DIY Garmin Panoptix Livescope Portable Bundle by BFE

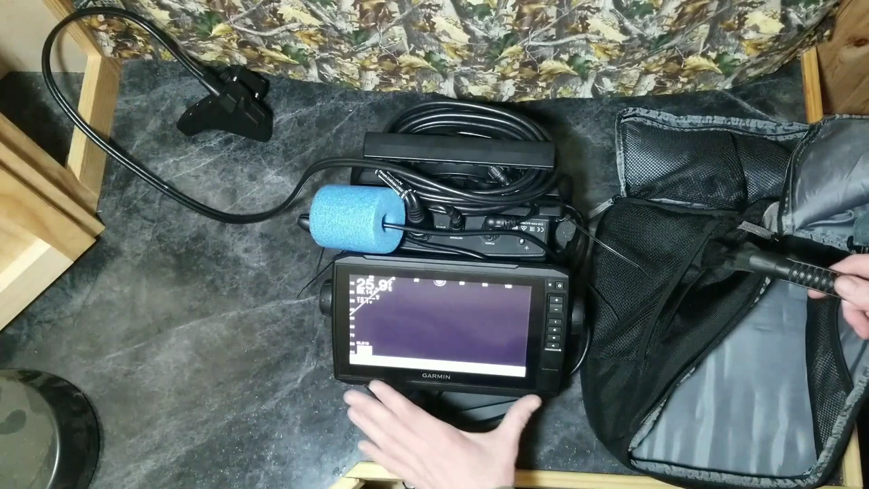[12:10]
But now as you can see she is searching for bottom. Wondering where the fish are. We got our GLS 10 box firing away. Let's get this thing in the box. Turn it off.
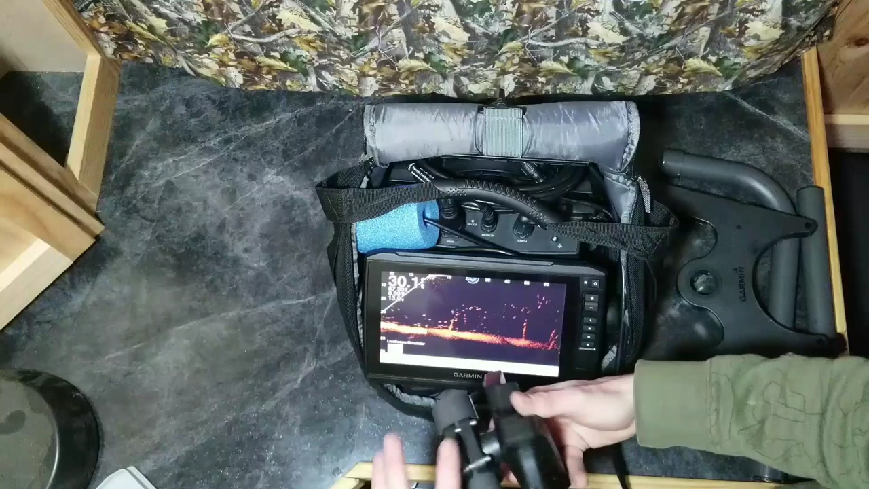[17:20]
So remember when you are looking in down view. That it is at a slight angle. So you will need to fish on the correct side of the hole. We will go ahead and wrap this back around.
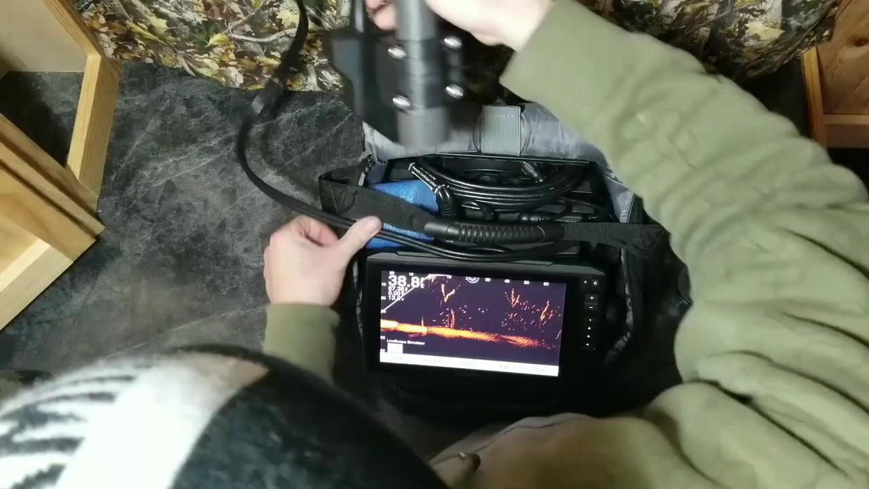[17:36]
Now I like to stick it in the side pocket right there.